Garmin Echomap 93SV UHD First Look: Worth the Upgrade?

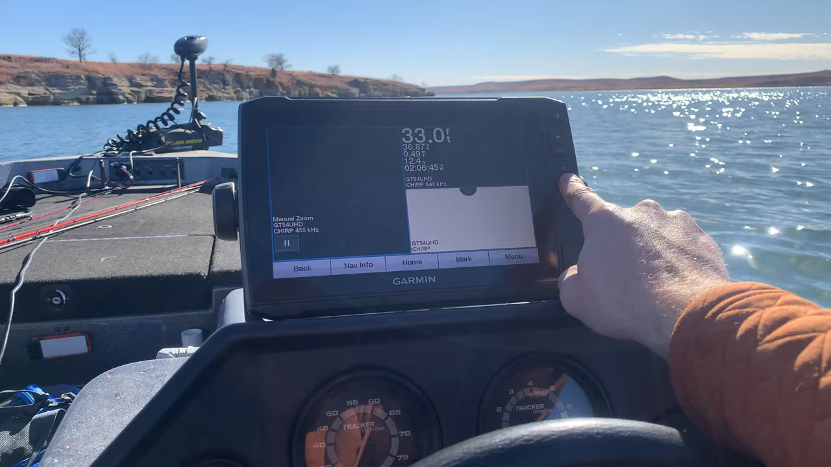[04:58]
I don't think I had clear view on. So we're, oh, here we go. So open up clear view. We're just tapping on it.
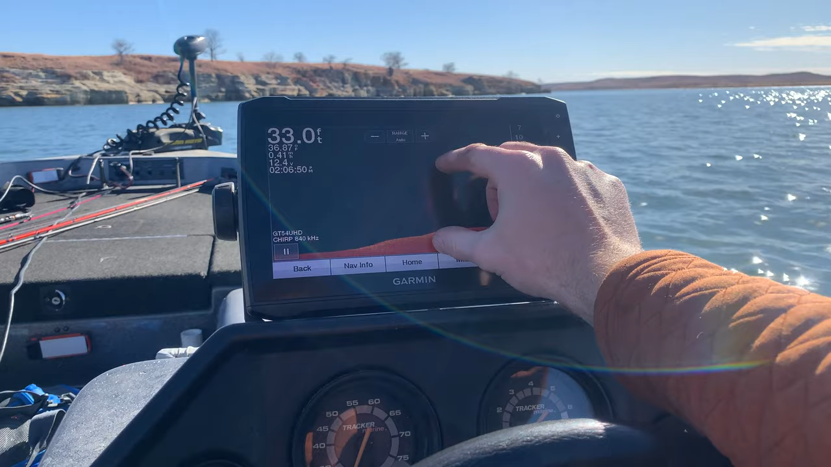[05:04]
On screen: depth 33.0 ft
And that looks very interesting. I don't know how well you're able to see that.
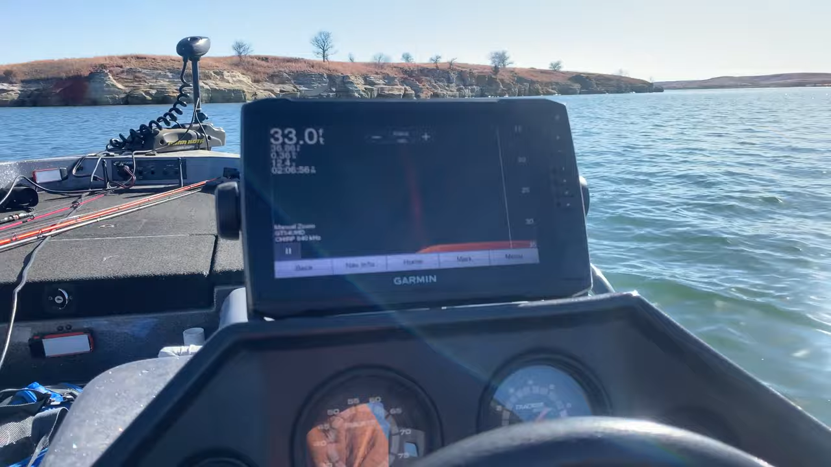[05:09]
Or it's just a bunch of dots. I really don't know if that's a stick or not because normally it comes out a lot better pronounced if you're looking at a tree or something like that.
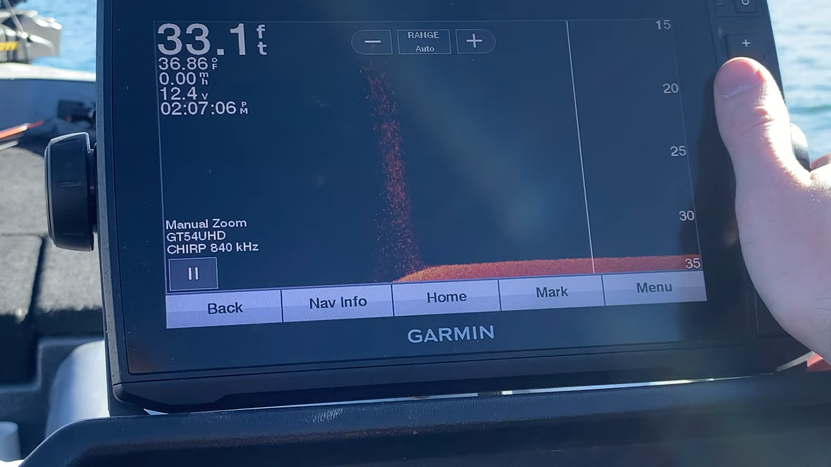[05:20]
On screen: depth 33.1 ft, water 36.86°F
But anyways, that's the first piece of thing we saw.
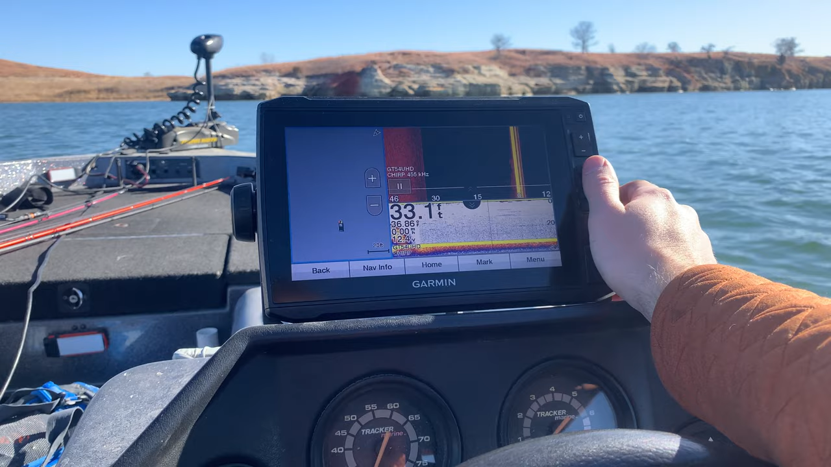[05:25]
So let's go back to one and we'll continue just trolling around here looking for more items. Going under the docks now or around the docks and stuff. You can see there's all kinds of different stuff here. And it really does make a pretty good picture with that side view, which is really nice.
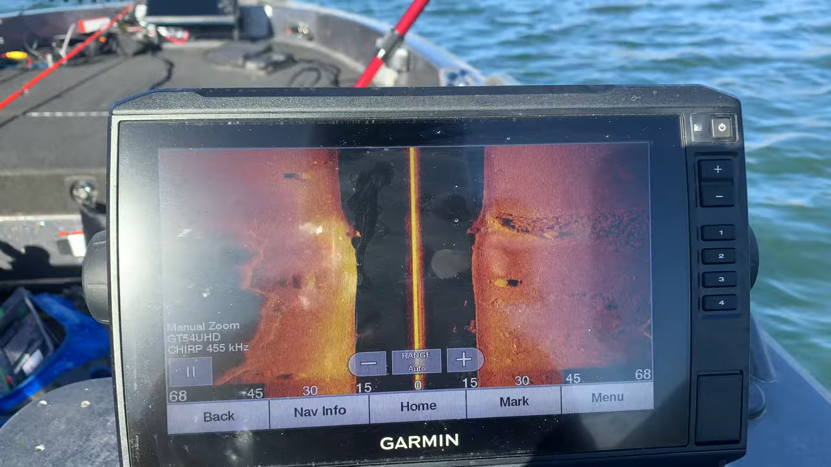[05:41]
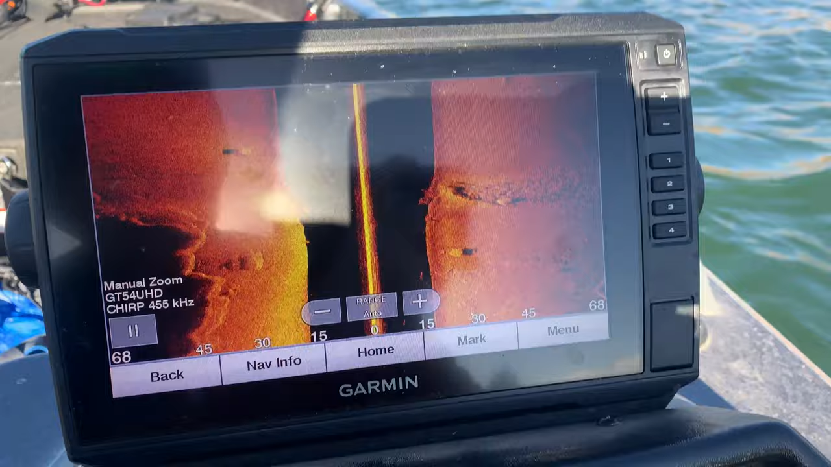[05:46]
And of course, you know, the sun's being mean, but it looks better than the camera can show.
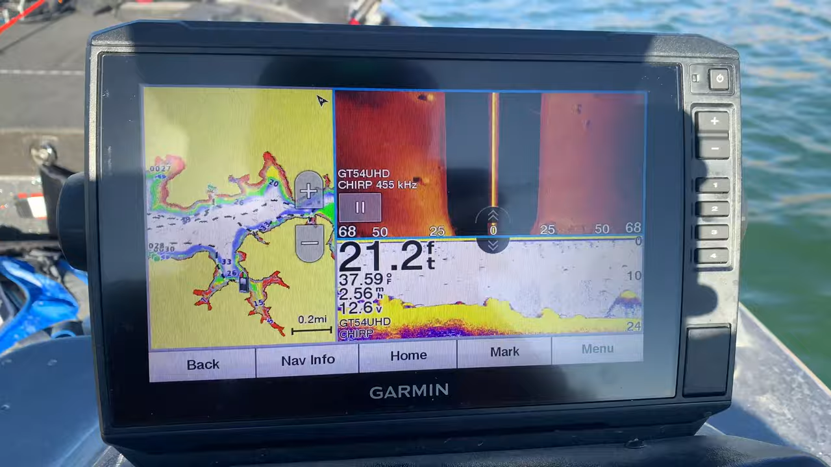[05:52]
On screen: depth 21.2 ft, water 37.59°F
But it's doing a really nice job making some nice pictures. So I just want to give you one more look. Like there's not a ton of wood structure on this lake. So I'm not really able to show that. But I'm able to show kind of what we got going here. So it kind of gives you a better idea. It is a very nice clear picture with the UHD.
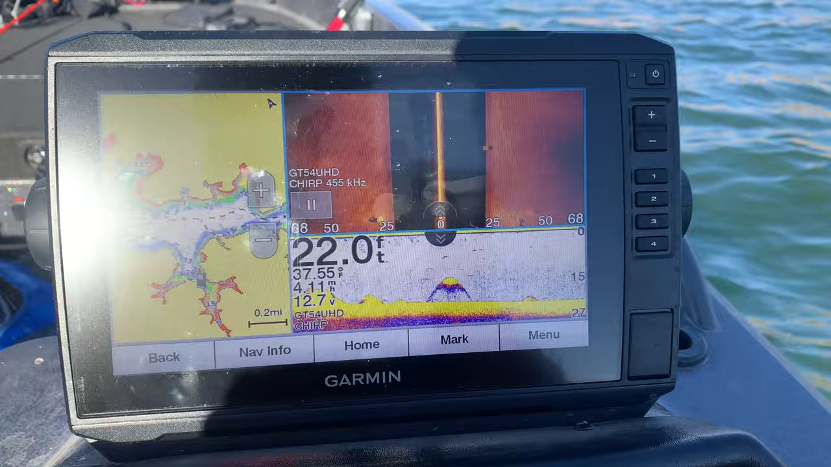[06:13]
On screen: depth 22.0 ft
Ultra high definition unit here we got from Garmin. So it definitely looks a lot better than the Striker series. All right, guys. Thank you so much for watching Mark's TV today.